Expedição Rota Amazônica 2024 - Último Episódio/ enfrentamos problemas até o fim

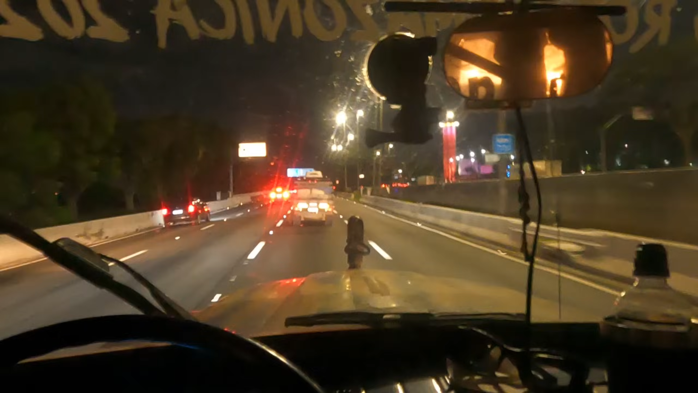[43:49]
Chegamos na Marginal, chegamos em São Paulo. Quase em casa. Hoje rendeu, hein? Eu vou olhar no GPS aqui, mas a gente deve ter andado hoje aí já uns 800 km.
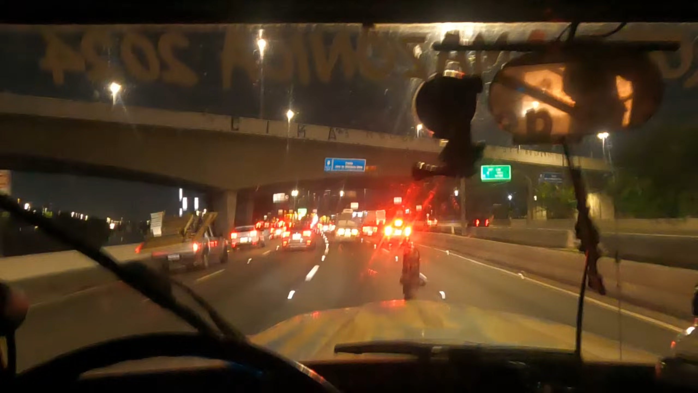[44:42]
Vão pegar a Dutra, eles vão para Arujá. E eu vou direto para Mogi, vou passar direto. Já se despediu ali atrás. E é isso. Depois eu faço um resumo aí para vocês.
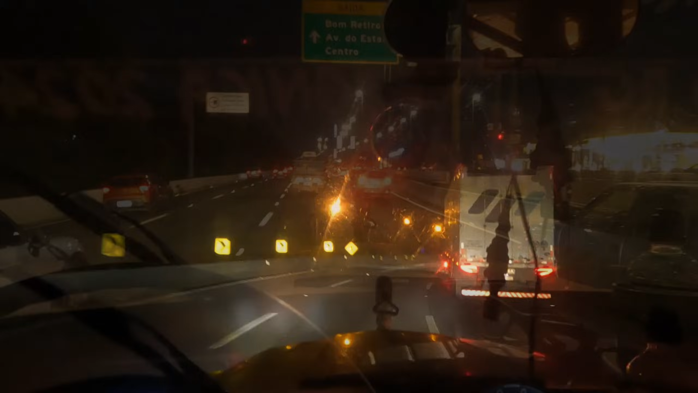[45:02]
Uhul, Mogi! Eita, nós, hein? Acho que eu nunca fiquei tão feliz em ver essas luzinhas.
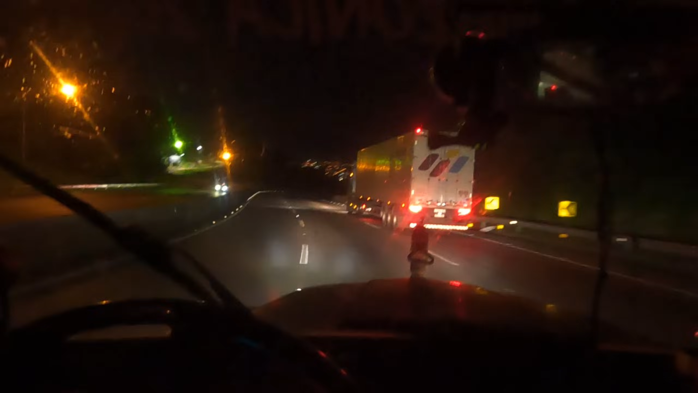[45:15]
É bom viajar, mas é bom chegar em casa. É isso aí, turma. Espero que vocês tenham gostado